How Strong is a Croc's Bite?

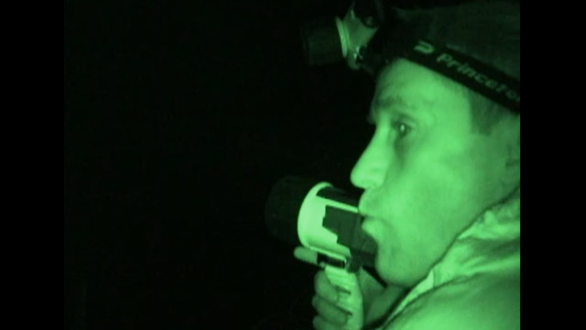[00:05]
It's Brady Barr is searching for the largest Nile crocodile he can find so he can measure its bite force.
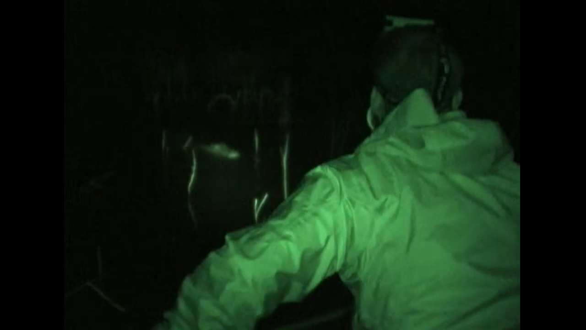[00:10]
They spotted one, but it's a little bigger than expected.
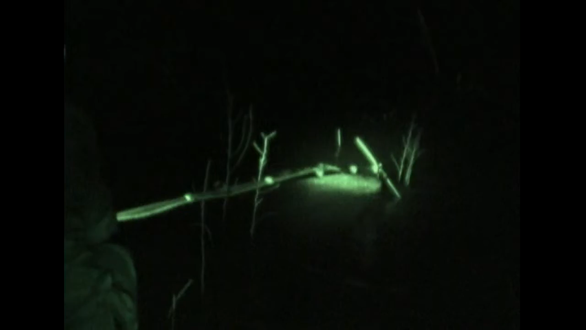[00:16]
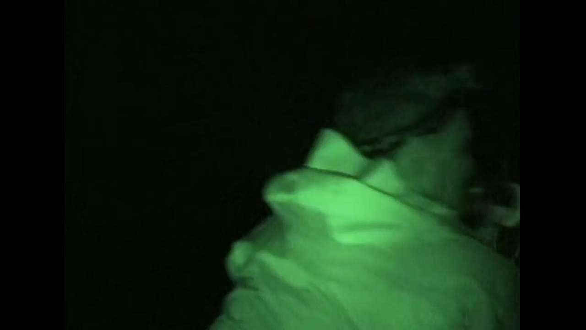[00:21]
In fact, it may be too big.
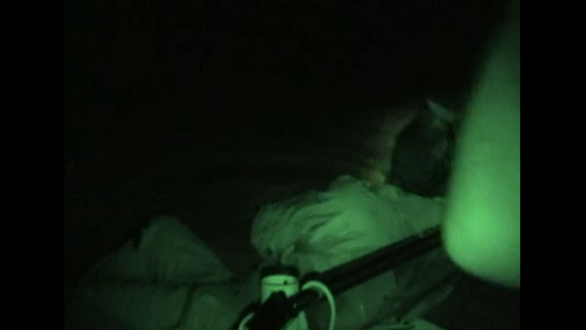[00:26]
Brady's in the water, in the dark, with the croc.
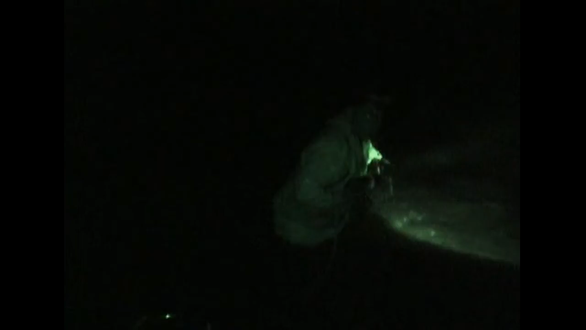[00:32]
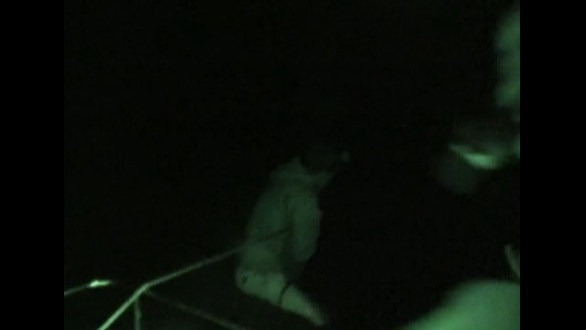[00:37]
Just as the crocodile begins to roll, Brady jumps back into the boat.